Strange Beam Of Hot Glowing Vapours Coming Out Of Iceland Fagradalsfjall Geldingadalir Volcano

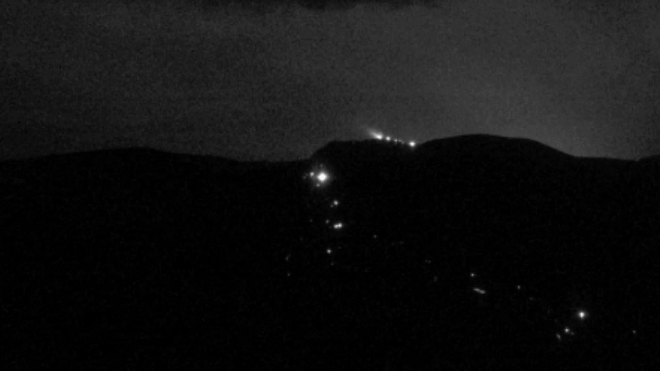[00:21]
Magma is near the surface and you can see these strange beams of light, vapors coming out of the volcano. I will tell you why it is strange. I will compare it with the last night then. This is the beam of light I was talking about. It looked like a tail of a comet shooting out of the body of the comet.